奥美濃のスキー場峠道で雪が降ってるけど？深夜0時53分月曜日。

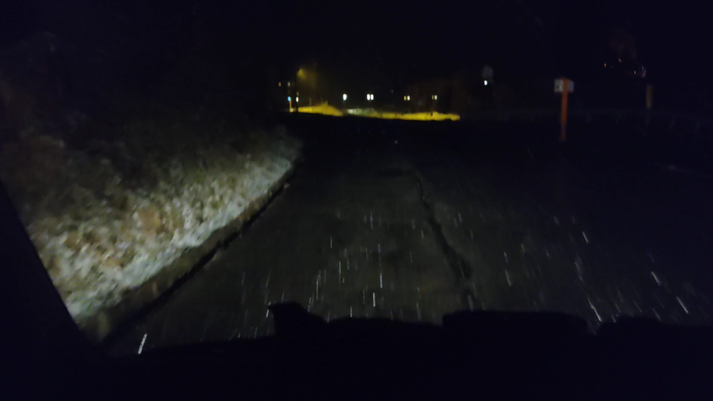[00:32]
晴れが雪。明日の火曜日が雪なんですね。これさぁ、ちゃんと降ってくれればいいけど、 これどうかなぁ。多分、ちょっと色がつくだけだろうなぁ。はい、ということで、ノーカットでね、路面をね、ダイナランドの奥見のスケージョーの 路面を映していこうと思います。
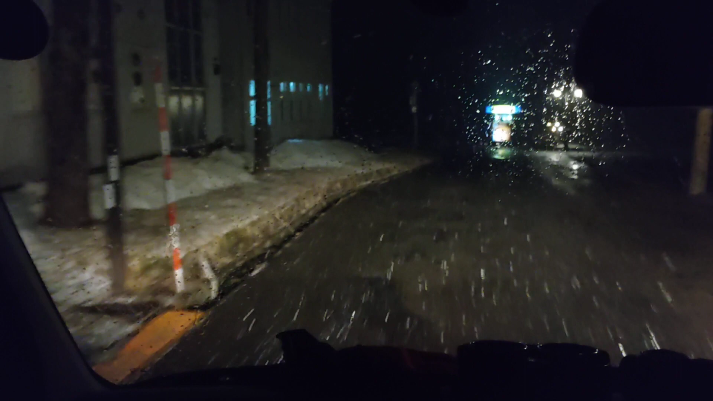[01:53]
この路面についてからさぁ、溶けておるじゃん。 こういうフチッコの草はね、草は気温が低いのかどうか知らないけど。 ちゃんと積もっとるけど。
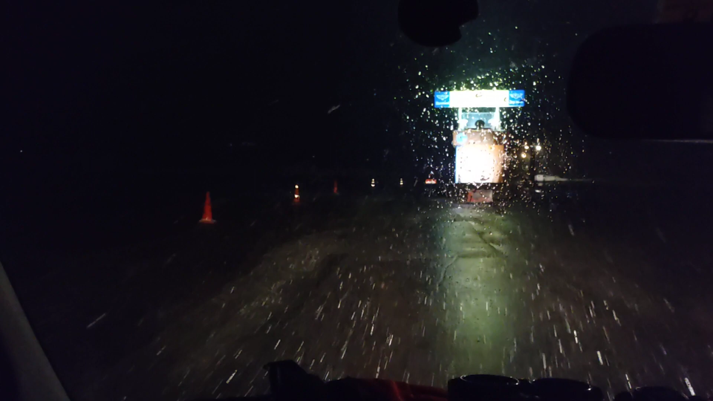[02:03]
アスファルトには積もらんね。 まぁ、まぁ一応ね、スタッドです。 大抵、来たらいいんじゃないでしょうか。まぁ、気温が高いんですよ、なんせ。明日は、明日までベタ雪だね。 たぶん。ちょっとね、今日より気温が低いけど、明日はね。 明日じゃない、今日か。
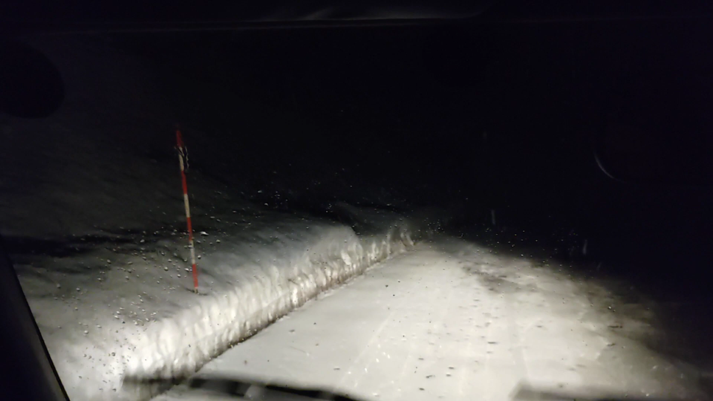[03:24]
ちょっと、後ろ、おらんでさ、バック、バックしてさ、この、雪の、雪のさ、タイヤの、わたちを、 ご覧くださ、あ、見えます? 踏んでも、右側がね、黒い。 右側が積雪2ミリぐらいだな。左側が踏んでも、白いまんまじゃん。 右側が、左側が積雪4ミリぐらいかな。ひょっとしたら、積もるね、多少は。
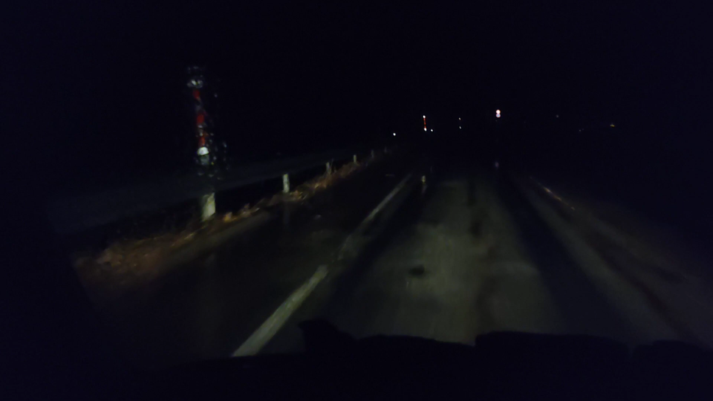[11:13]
さあ、そんなところで、ああ、まあ、その、雪降ってないね。ああ、雨だね。降りてきたら、みぞれと雨の中間だね。ああ、まあ、気温は高いわ。はぁー。まあ、3月に冷え込んでくれんかな、マジで。2月が暖かくて、3月が寒いとか、そういうのを聞いたことないけど、さ。